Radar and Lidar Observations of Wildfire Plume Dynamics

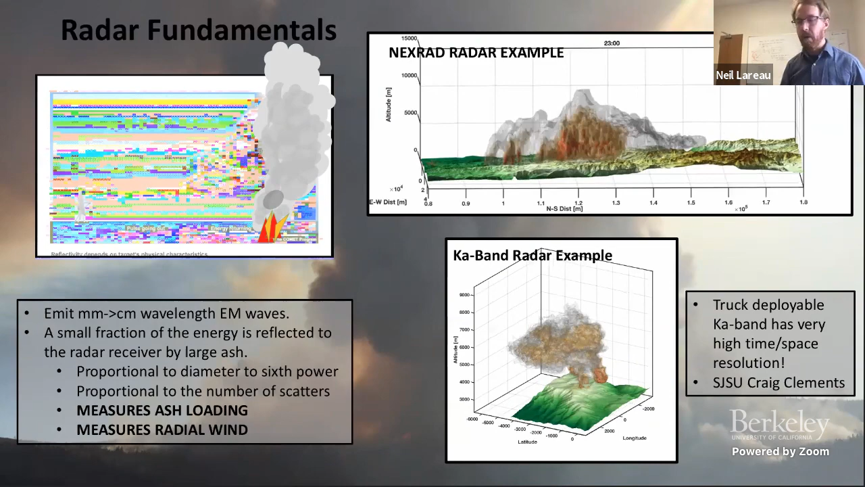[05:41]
And so the radar data that you're seeing on the right is kind of a measure of both the size and the total number of particles in the atmosphere, where the red colors in there would indicate very heavy loading of ash in the atmosphere, and thus can trace out the convective updrafts.